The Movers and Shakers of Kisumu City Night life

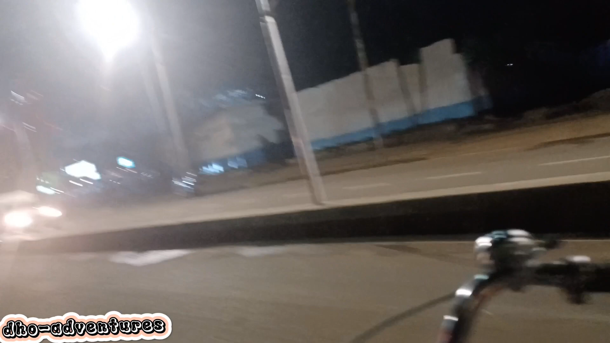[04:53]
This is a bit safer here. We have Sarova, Imperium, Kisumu.